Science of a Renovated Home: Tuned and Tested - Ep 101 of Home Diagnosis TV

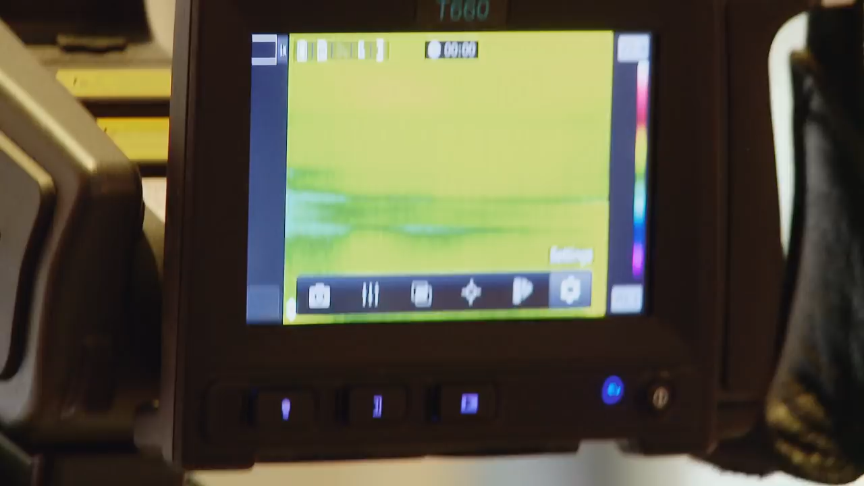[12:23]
Typical leakage from the corner. Right there, yeah, where it's colder.
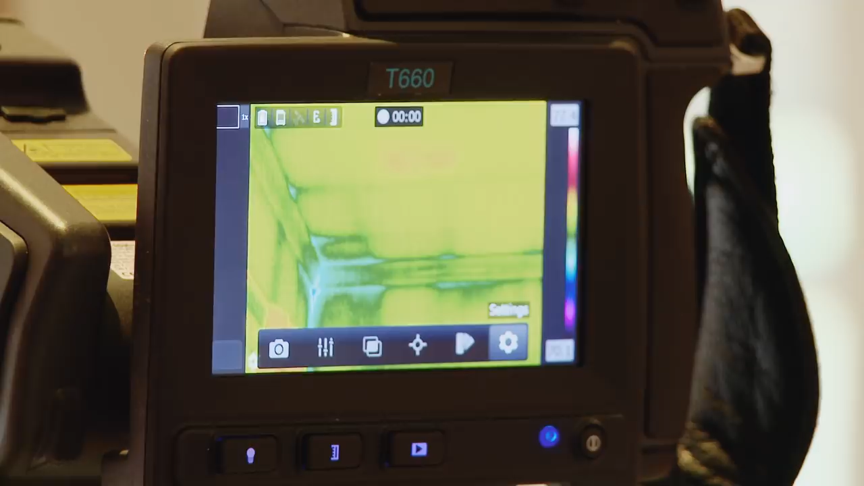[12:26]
The blower door has just run for a good long time, so now we've got the air in all of these cavities.
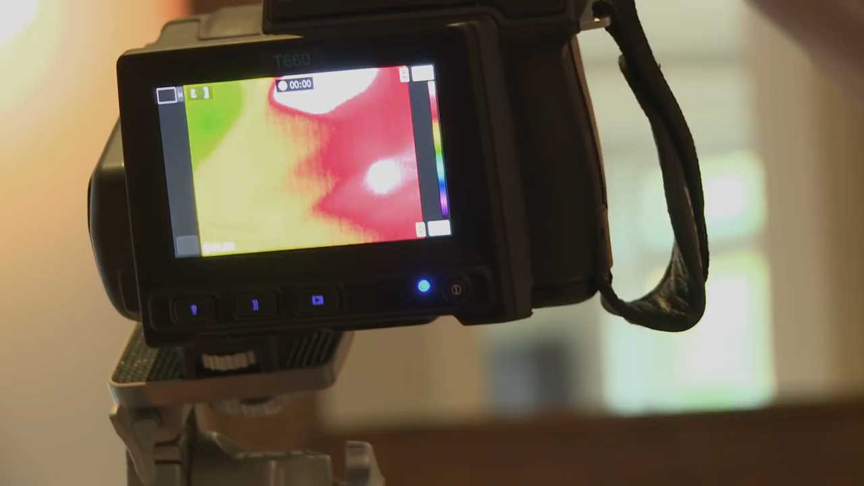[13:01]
Why are the can lights, which are normally circular, showing up as a square?
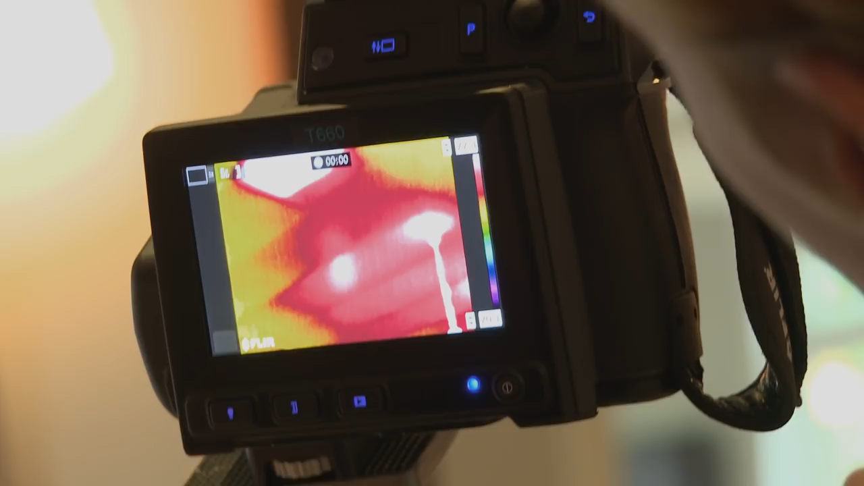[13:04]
Right, and that's because they didn't insulate around them, which tells us, just forensics-wise,